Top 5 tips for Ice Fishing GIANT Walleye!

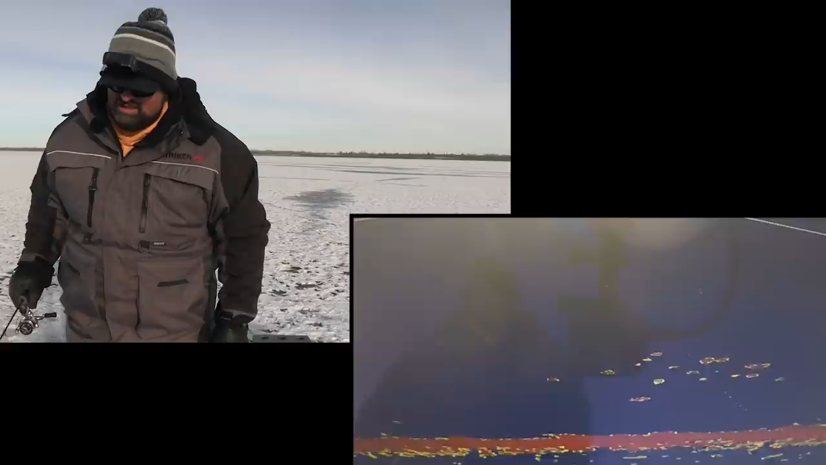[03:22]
Way cooler, like, to see all the Ciscos, all the bait, compared to like a flasher when it's like just a solid marks. Hey, this is neat. Holy cow. Big mark? Yeah. Got him?
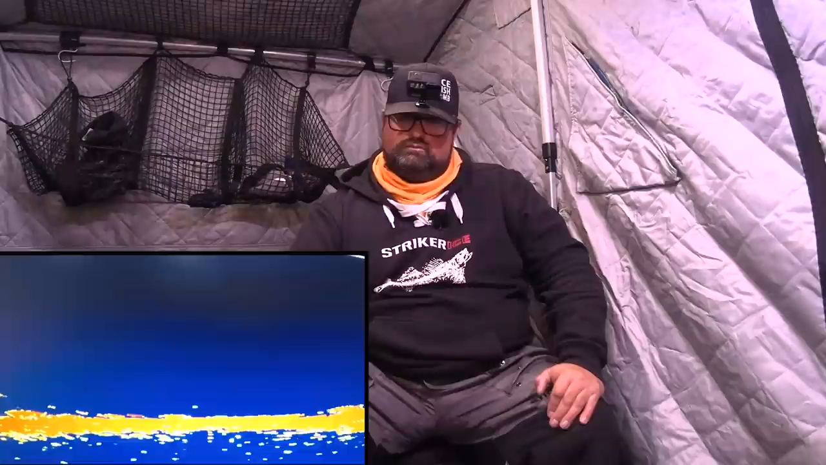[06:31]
There's a mark on the left here. Come on, here we go. Oh yeah, big fish. Nice, nice, nice, nice. That's big fish. That's big. I'm pretty sure it's big anyway. I saw him cruise on the left, up on the rocks there.